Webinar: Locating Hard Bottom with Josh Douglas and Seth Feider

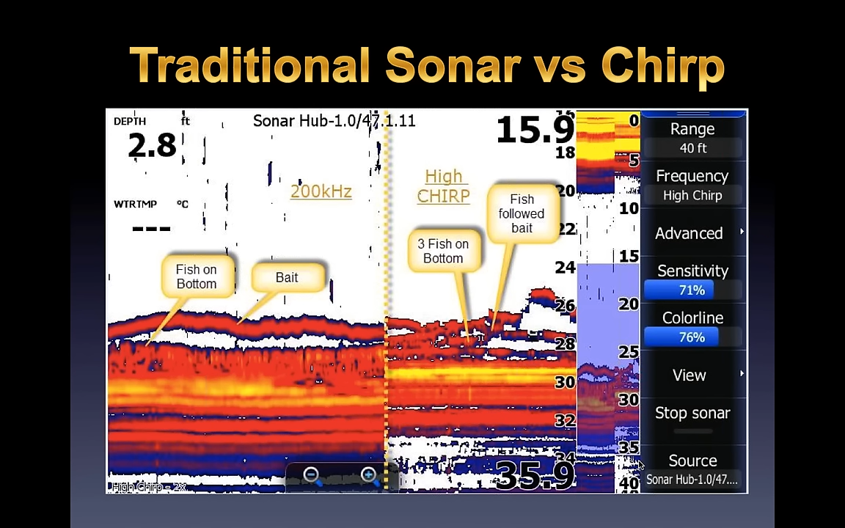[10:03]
On screen: depth 2.8 ft
that there's numerous fish down there so just something that i really didn't think was going to have much of a factor in freshwater fishing and it does and this is also available in a lot of entry level uh hdi units it's not just hds touch units that the gen threes that have this it's also in your your regular hdi so this is something that a lot of people can can get this kind of technology in a five to seven eight hundred dollar unit
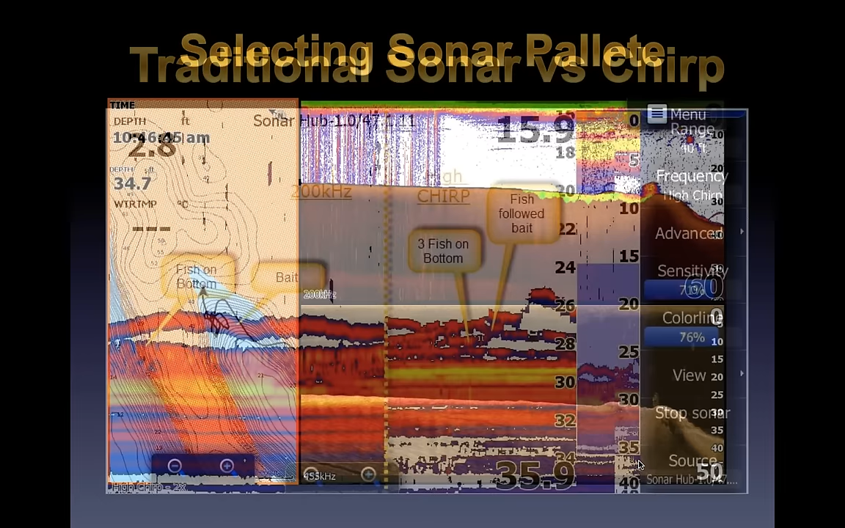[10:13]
uh selecting your sonar palette i discussed this kind of some stuff in the first one this goes a lot into finding hard structure uh sonar palette i use palette 13 a lot when i'm trying to find this is on the rants i'm not positive what it is on hummingbird or any of the others uh but i'm sure they have something very competitive to it um this this shows you right here hard bottom um in and out it's palette 13
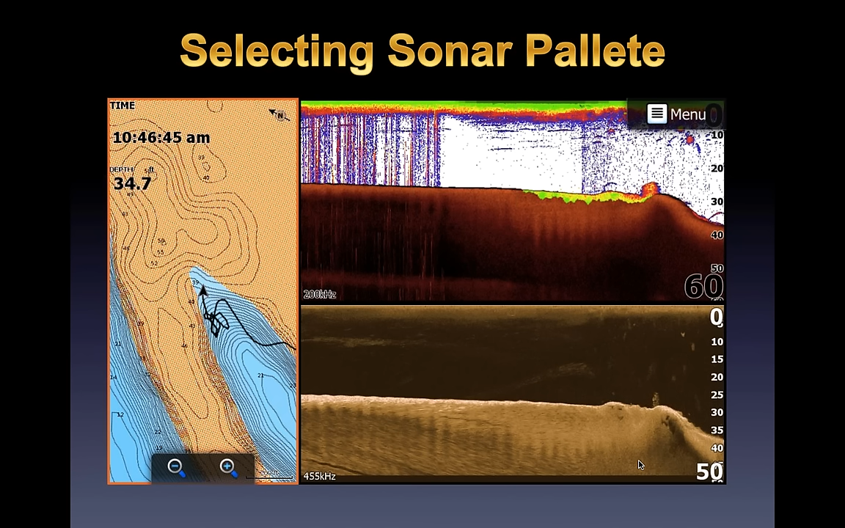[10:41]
it'll show you the bottom and then green and yellow areas right there are showing that that's a shell bed is what this is it's on a main river bar on the tennessee river and that shell bed is sitting there you can see the down
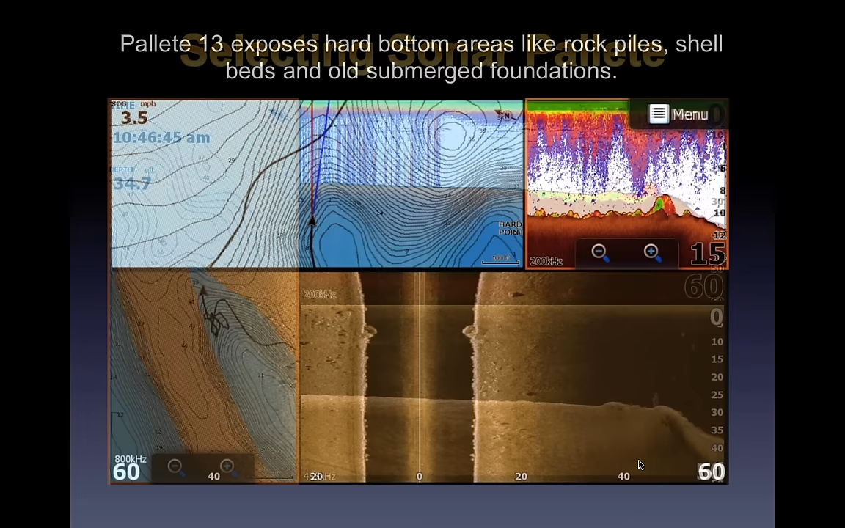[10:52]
On screen: speed 3.5 mph
scan image underneath it where the boulders come into play but palette 13 shows me a lot of those different kind of deals uh here you can see where it's showing me the rock bottom again on the structure scan you can see those big boulders and you see them again on your sonar so this is another way people in in more entry-level units can can um use it to help find hard bottom
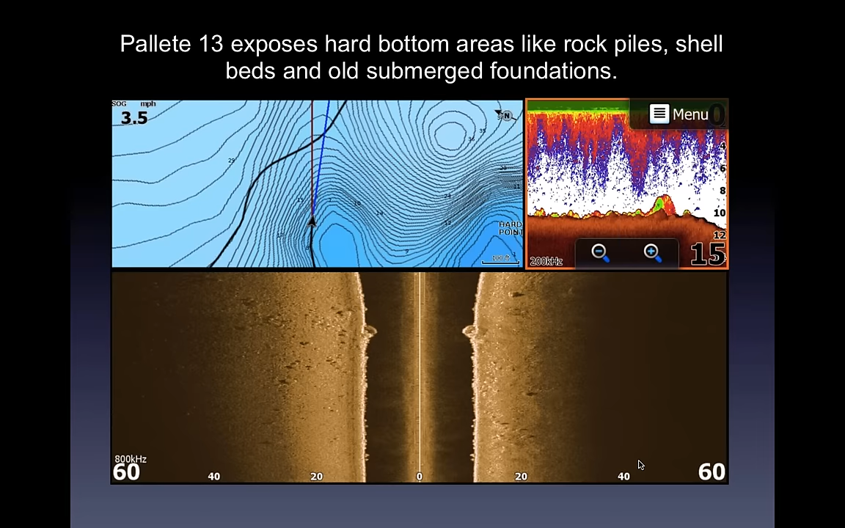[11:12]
On screen: speed 3.5 mph
uh you don't get so much the double echo deal though it's kind of showing you
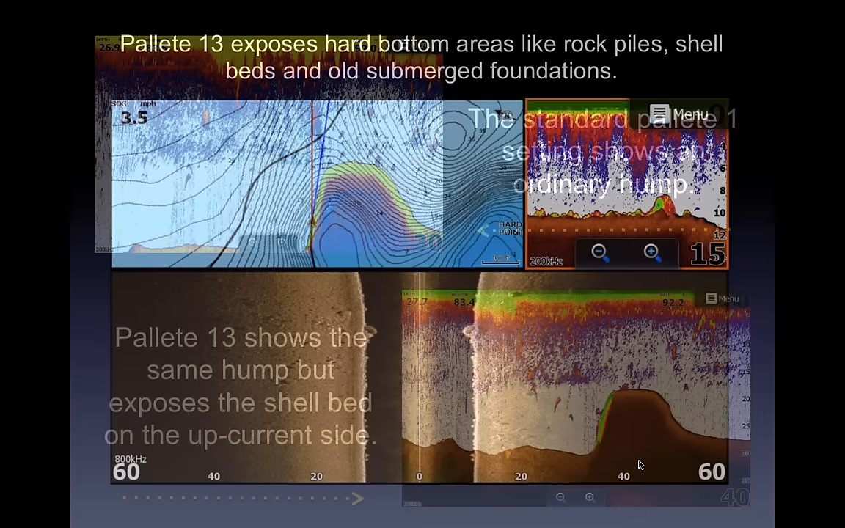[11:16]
the actual rocks yep i agree a little different look at it um if you're going to look for the double echo deal i recommend the original palette and uh if you're looking for you know just showing hard bottom on your graph
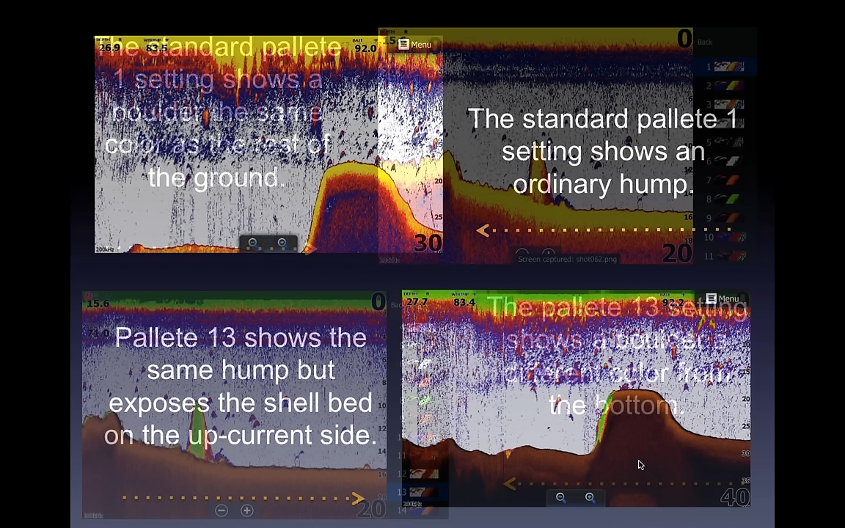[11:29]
the palette 13 is a good way to go and here's another one again you're looking at this big this big hump out in the middle of the lake uh something you would have went right over the top of it it all kind of blends in
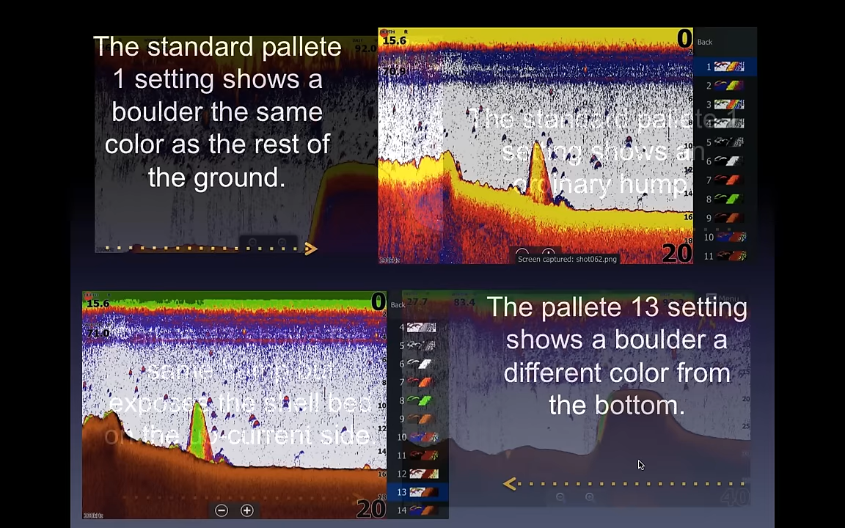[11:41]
um here on the bottom they'll show you on the front side of where the river's sitting that deal is exactly where that shell bed's going to sit same deal here i think this is from lake mille Lacs which is a big boulder the boulder kind of blends in with the rest of
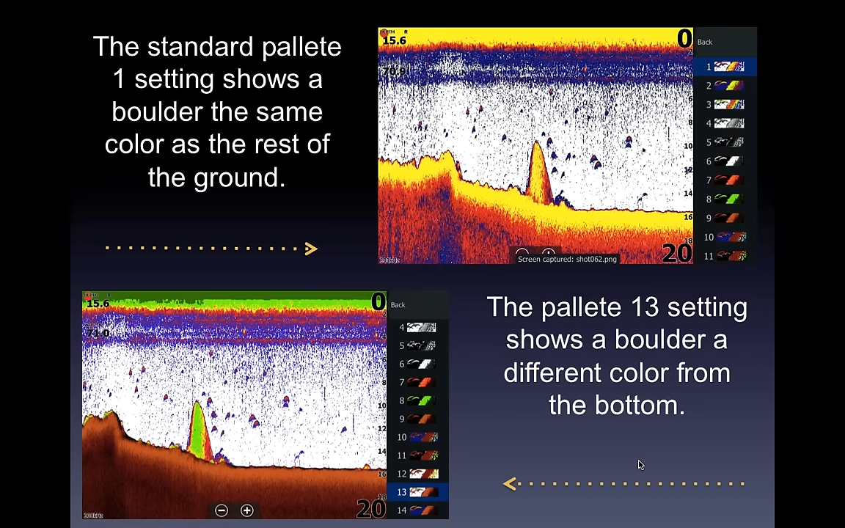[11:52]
it i mean obviously you can tell by looking at it it's a boulder but here in the palette 13
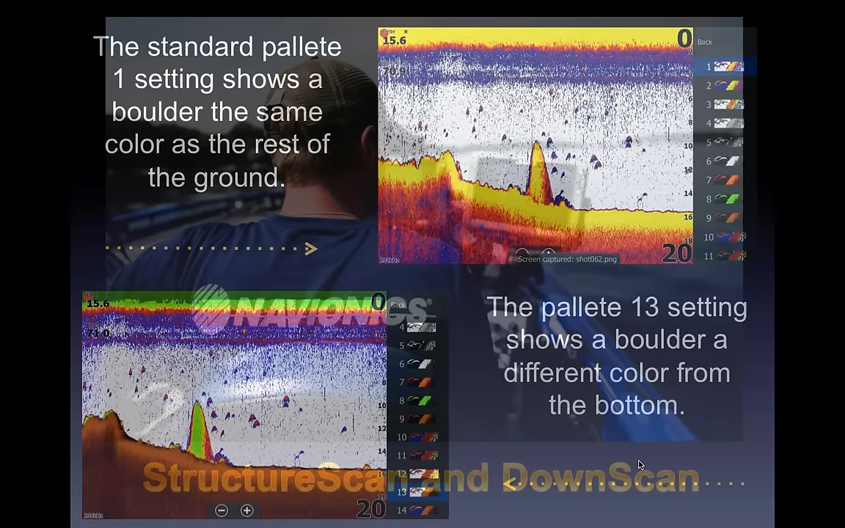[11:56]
is going to show you that that is something very very hard
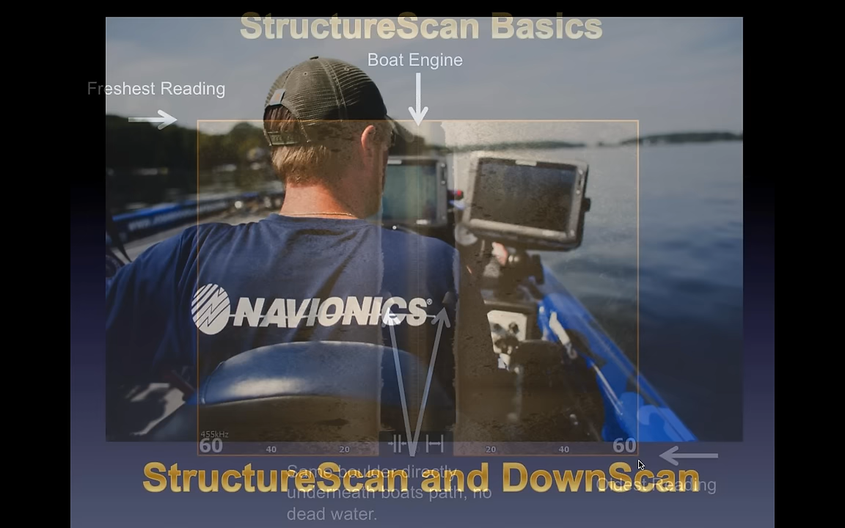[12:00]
uh we'll get a structure scan down scan down
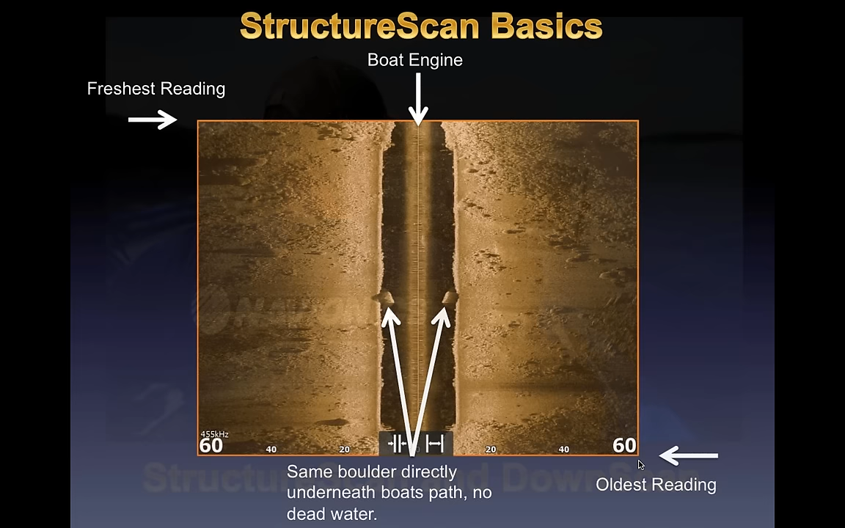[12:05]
scan side imaging down imaging whatever your flavor is here's some structure scan basics just to get things rolling here um your boat engine would be essentially where that top arrow is pointing down and your freshest reading is going to be everything that's coming from the top of the screen and moving down um with my lorances there is no there is no dead area they don't have any dead area it shoots straight down and off to the sides so everything to the left is shooting out 60 feet everything